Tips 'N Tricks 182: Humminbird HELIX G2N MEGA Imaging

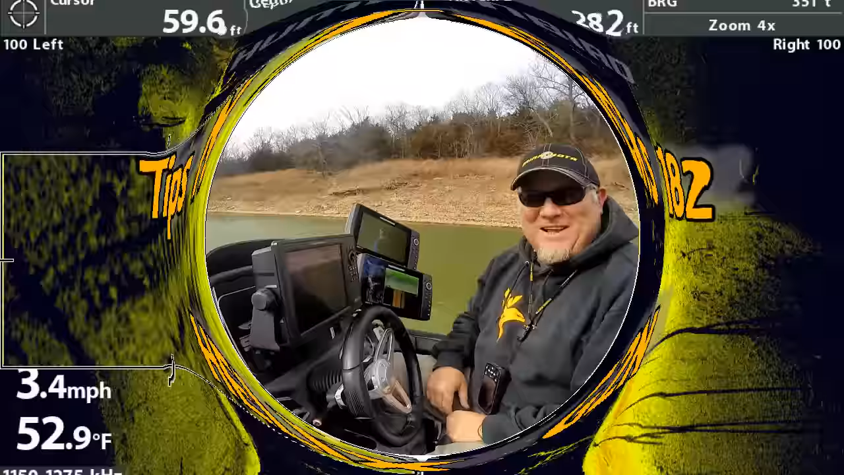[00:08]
On screen: water 52.9°F, speed 3.4 mph
welcome back to another set of tips and tricks and today we're out here playing with our birds got a covey of them up here on the dash but what the
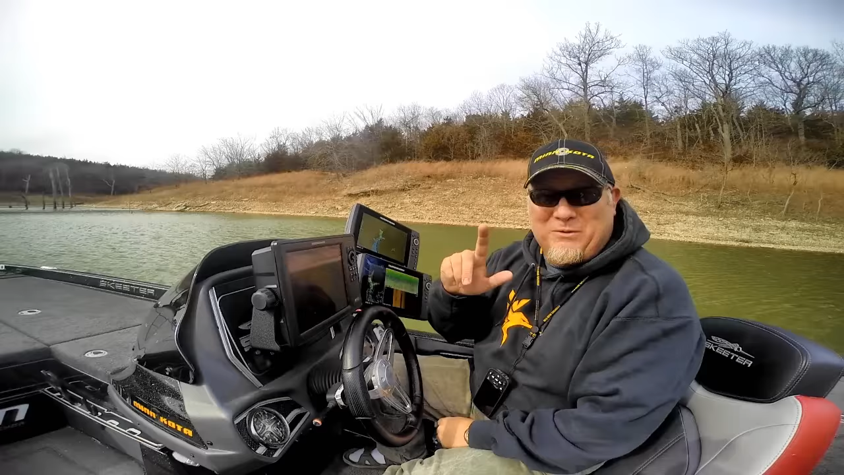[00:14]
one we really want to talk about today is the new hummingbird helix g2n series it's a new second generation networking units but we got something really cool and we're going to jump in here and i'm going to show you what it's all about mega imaging one awesome thing about the g2n is it's the same menu system hit
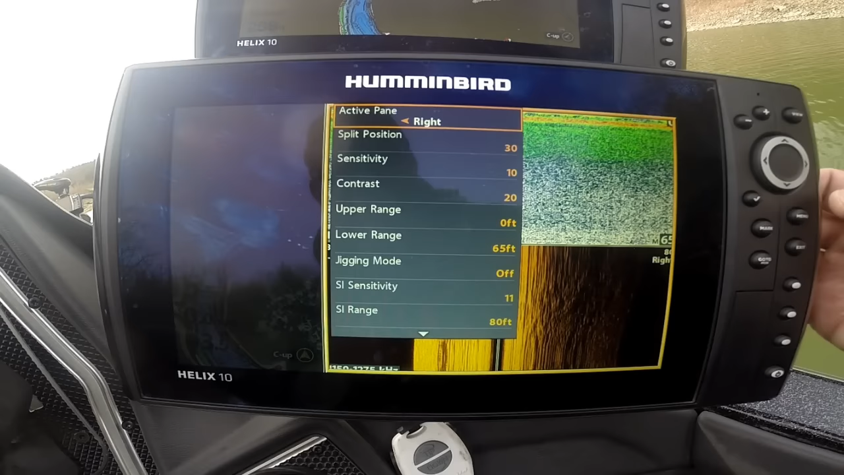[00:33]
menu once there's your active menu your express menu for what's on the screen right now like we go on the right side here so it's highlighted we
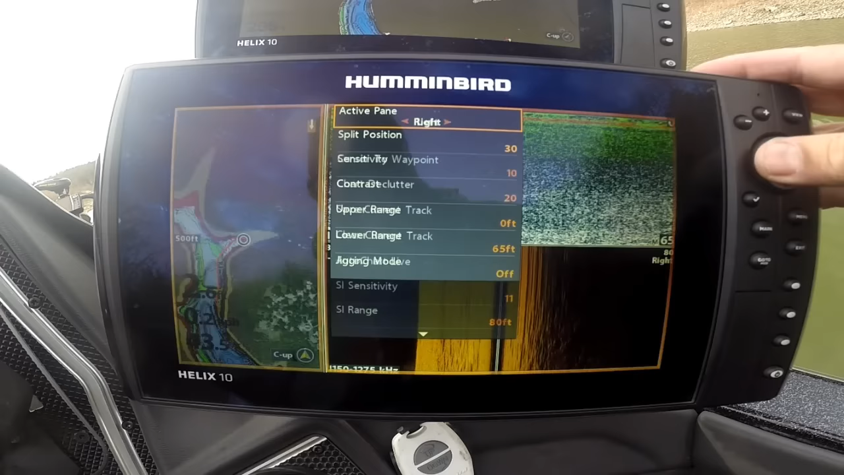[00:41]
want to go to the left it's right there and there's the active menu for it
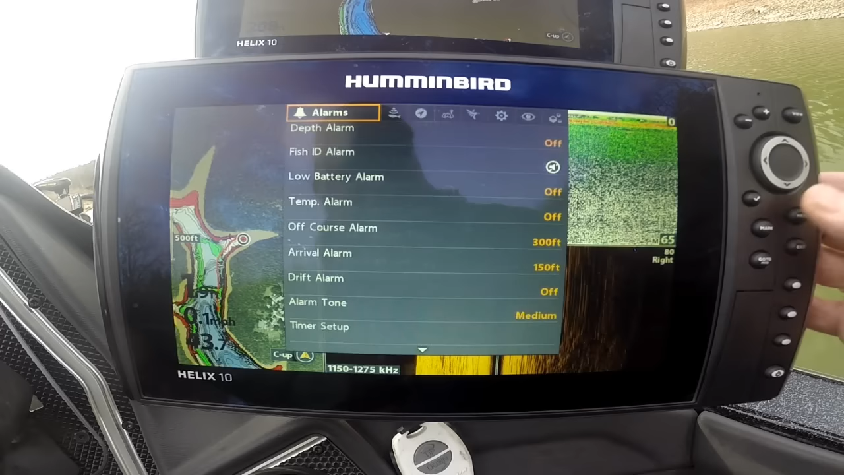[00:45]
hit menu the second time and you're at the master menu alarms your sonar
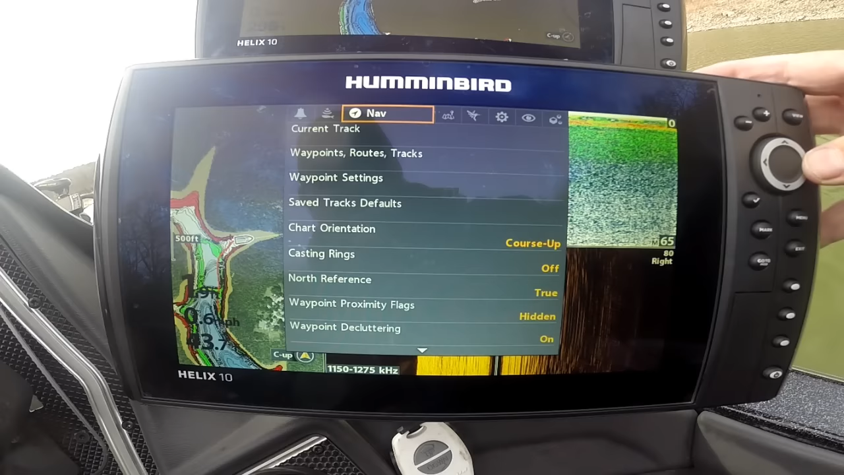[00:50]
your navigation your chart data your hummingbird charts your setup your views and your accessories are all right here in front of you something new you can bluetooth your phone to your unit so you don't miss those important phone calls or text messages they can pop up on your screen
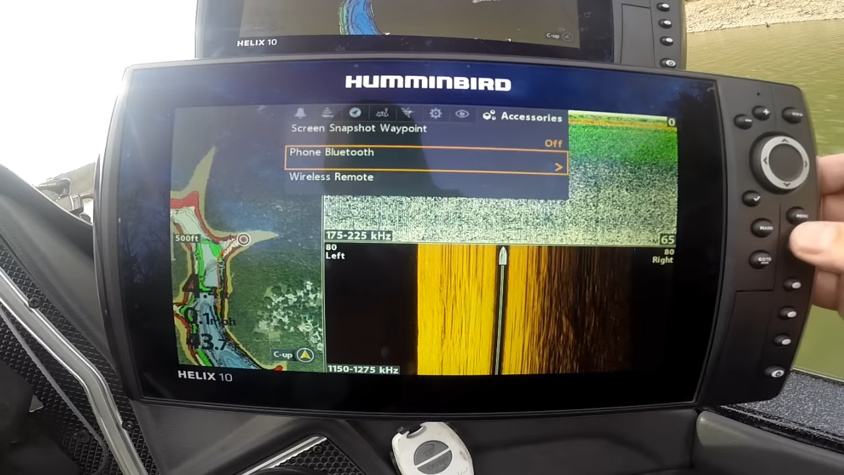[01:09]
we'll get into that in another segment but today we want to show you what mega imaging is all about first
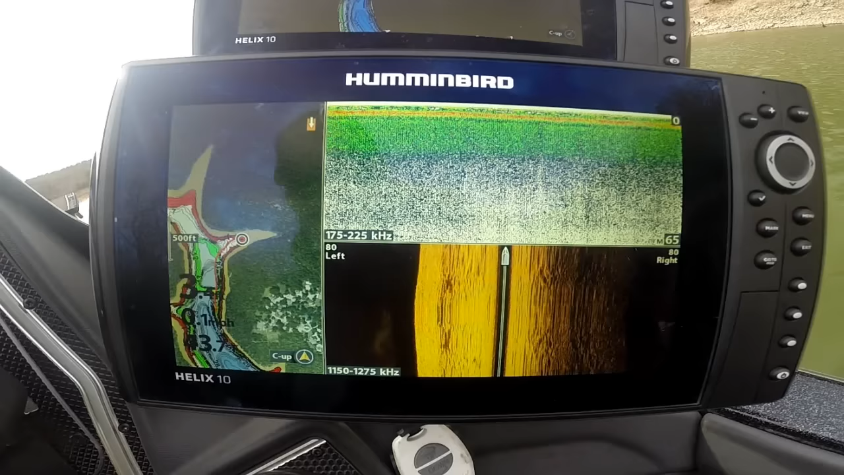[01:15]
thing we're going to do is pop up the talons fire up the yamaha and we're going to go to our mega imaging screen now one thing you'll notice is the frequency we're from 1150 to 1275
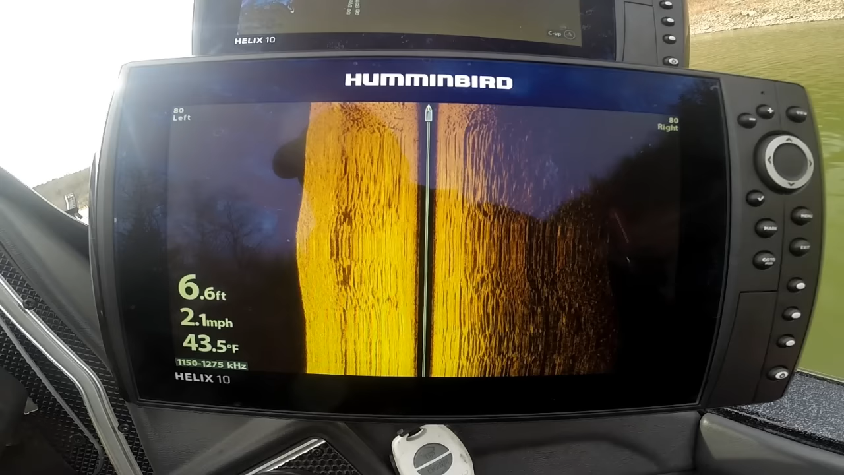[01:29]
On screen: depth 6.6 ft, water 43.5°F, speed 2.1 mph
kilohertz that is chirping now with side imaging this is actually mega imaging you've got your
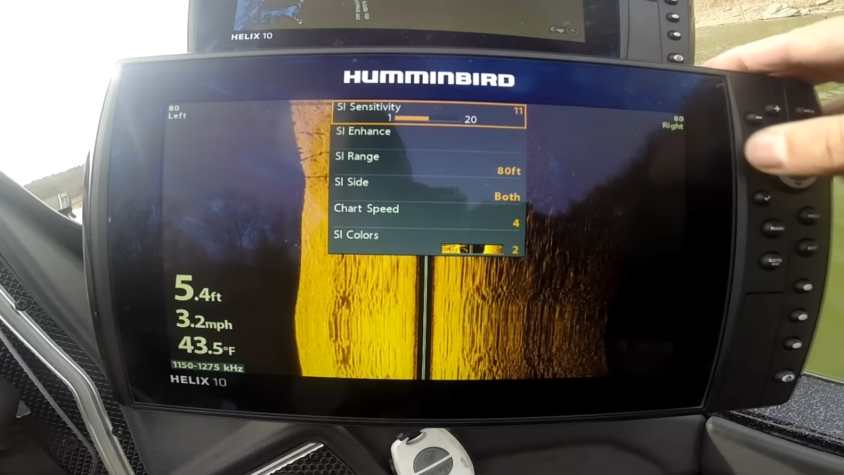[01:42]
On screen: depth 5.4 ft, water 43.5°F, speed 3.2 mph
sensitivity your enhance basically same controls we had it's a little hot turn it down a little bit but look at the added detail back in here
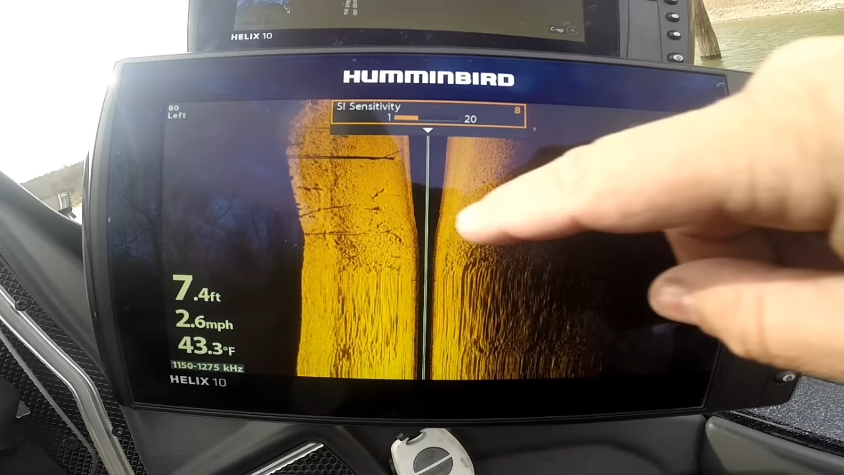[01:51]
On screen: depth 7.4 ft, water 43.3°F, speed 2.6 mph
go down here hit our contrast we're on a creek channel
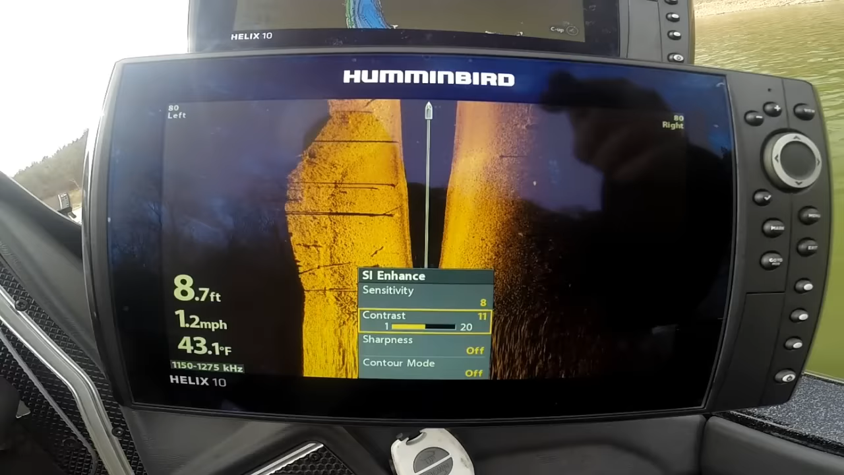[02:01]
On screen: depth 8.7 ft, water 43.1°F, speed 1.2 mph
is on this left hand side we got another creek channel on the other side there it flattens out to zero but you can see the added detail
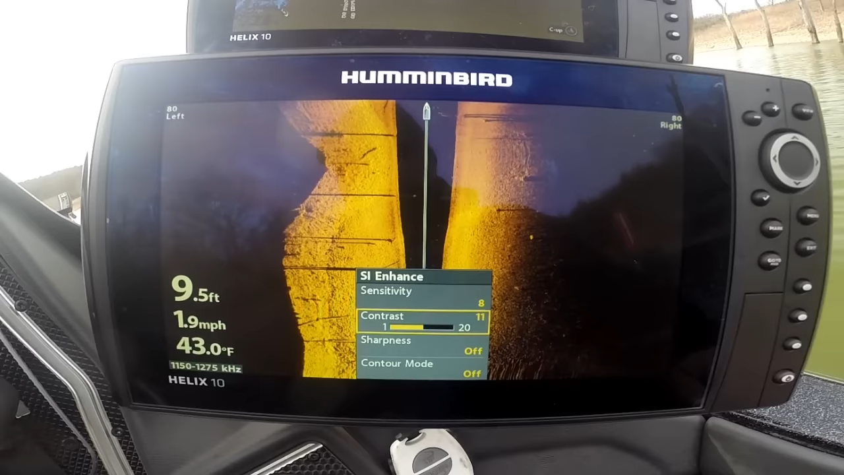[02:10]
On screen: depth 9.5 ft, water 43.0°F, speed 1.9 mph
of all these trees and rocks it's a little stumpy back here it's kind of windy today here on the water so i'm trying to get some uh coverage for you this is a very intense high detailed image it's high frequency high frequency doesn't travel as far and as deep but
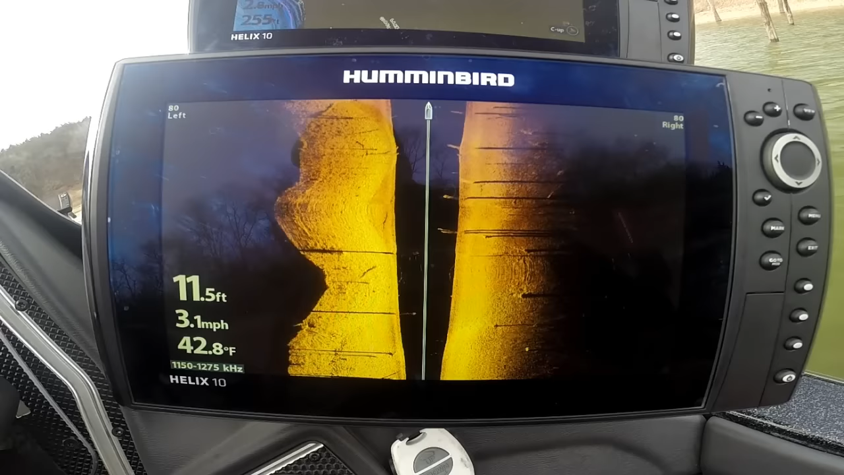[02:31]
On screen: depth 11.5 ft, water 42.8°F, speed 3.1 mph
for where most of us are fishing this is going to be super super good high detailed imaging the other thing you can always go back by hitting the check mark key now you can change frequency now
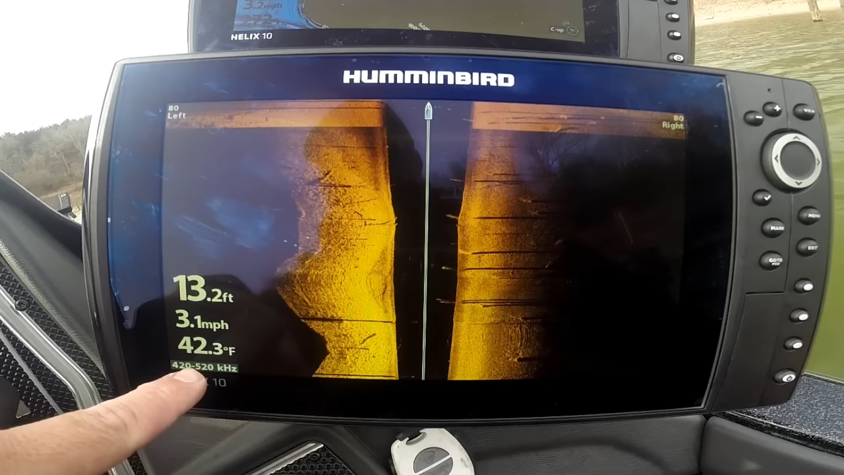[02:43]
On screen: depth 13.2 ft, water 42.3°F, speed 3.1 mph
you look we're at the 450 to 520 kilohertz that's familiar with the 455 we had before so we still have that great coverage we always had
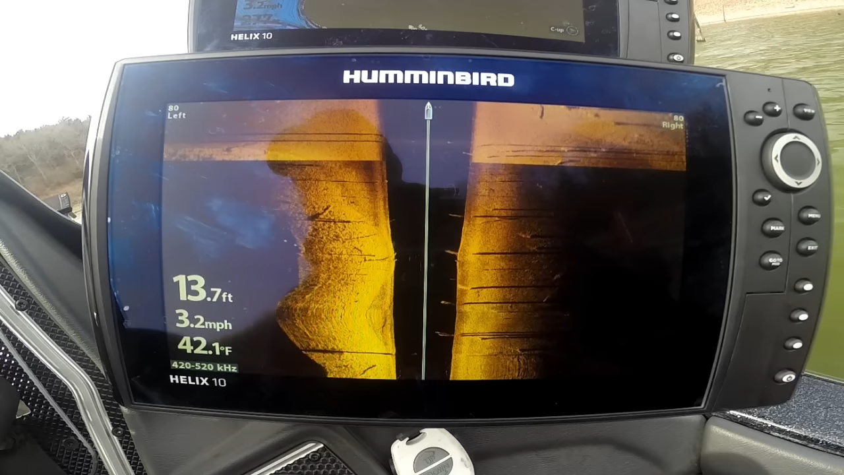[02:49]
On screen: depth 13.7 ft, water 42.1°F, speed 3.2 mph
but now we've got it with chirp you can see the difference in the detail here if you
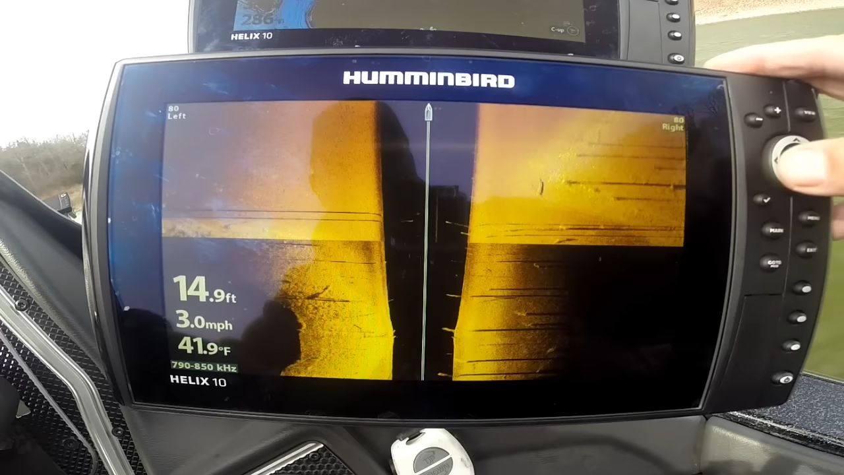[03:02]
On screen: depth 14.9 ft, water 41.9°F, speed 3.0 mph
want to go to 800 it's going to be a little hotter we got the mega this is the 455 and now the 800 coming up and it's going to show you a little bit of the difference you can
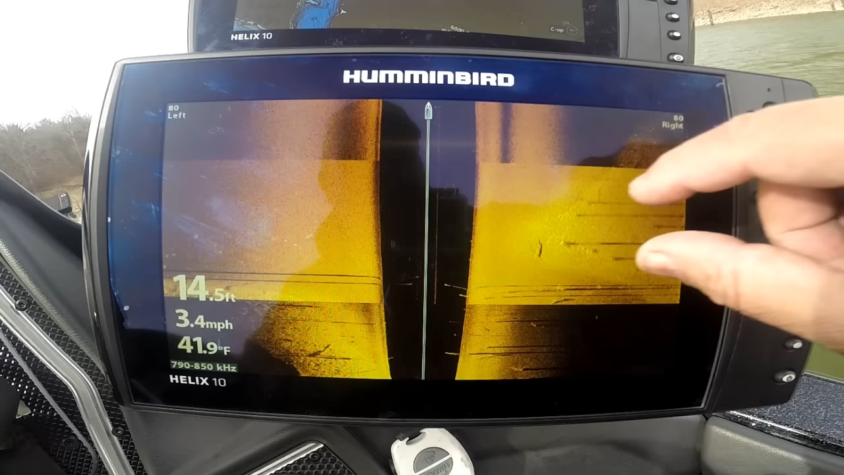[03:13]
On screen: depth 14.5 ft, water 41.9°F, speed 3.4 mph
see how this was a little hotter i'd want to tweak that a little bit but that is basically mega imaging hit it again and